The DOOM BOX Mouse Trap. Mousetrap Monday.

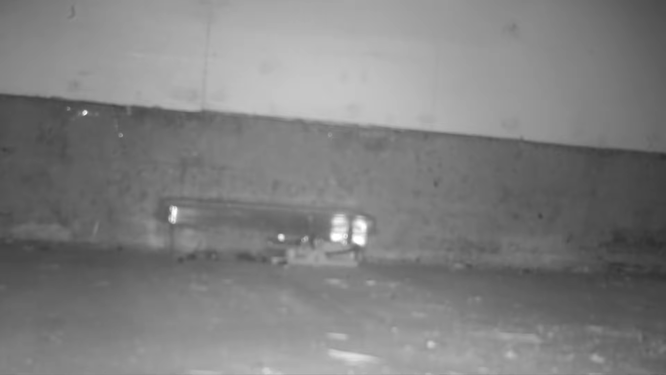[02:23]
Last night we set up the Doom Box mouse trap in the barn and we got a mouse.